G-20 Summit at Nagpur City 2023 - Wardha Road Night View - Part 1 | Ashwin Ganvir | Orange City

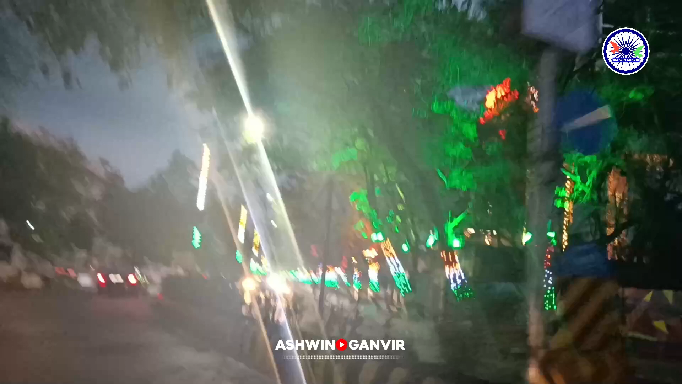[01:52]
नागपुर में ऐसा एक भी कोना नहीं दिखेगा आपको यहाँ पर इस तरह का माहौल ना हो।
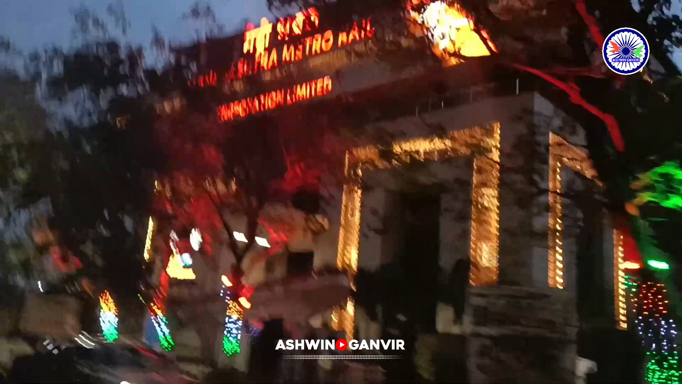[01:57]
यह भी आप देख सकते हैं मेट्रो भवन, महाराष्ट्र मेट्रो रेल का भवन,
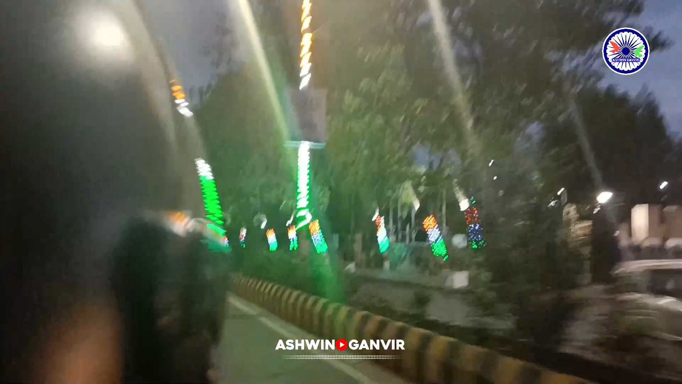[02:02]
जो कि उसके आगे से पूरी तरह से सज चुका है। भाई ऐसी सजावट और ऐसा तरह का जो कहते हैं लुक, इतने सालों से हम नागपुर में रहे लेकिन हमने शायद ही कभी ऐसे देखा होगा।
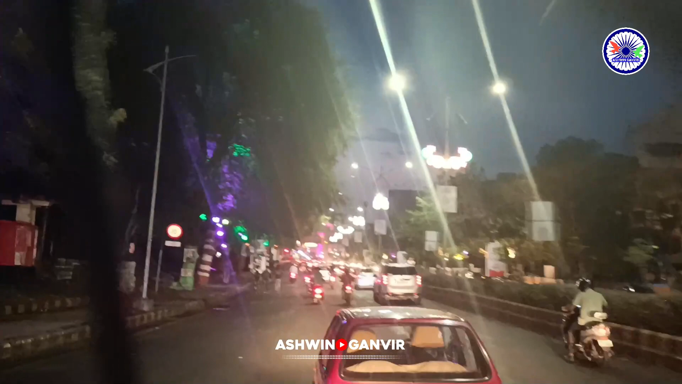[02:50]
जोश और जुनून के साथ नागपुर में G20 की पूरी तैयारियाँ हो चुकी हैं। जैसे आप देख सकते हैं मेरे लेफ्ट और राइट साइड दोनों तरफ, मुझे तो कभी कभी लगता है कि नागपुर में ऐसा शायद ही हमें कभी मौका देखने को मिले,